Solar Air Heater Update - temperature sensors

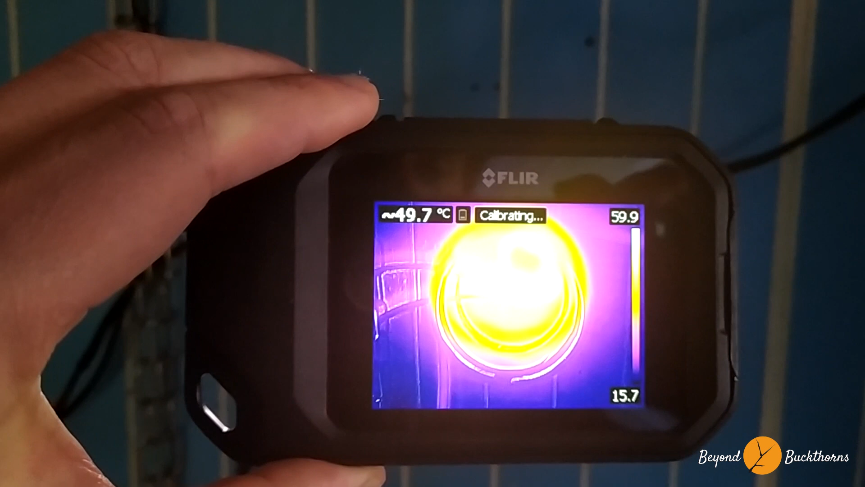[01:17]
On screen: spot 49.7°C
And you can see here, it's pretty hot in there. So it's about 62 degrees.
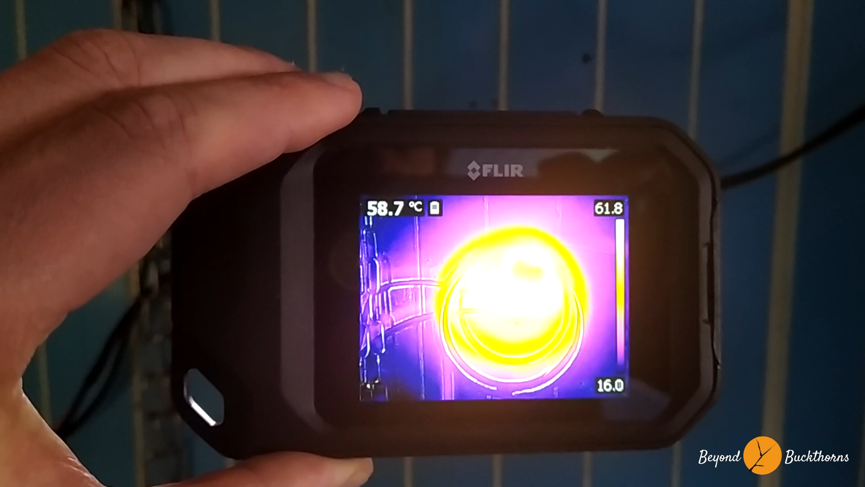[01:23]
On screen: spot 58.7°C
So it's getting... So we are now outside and you see it's a bright sunny day in March 2023.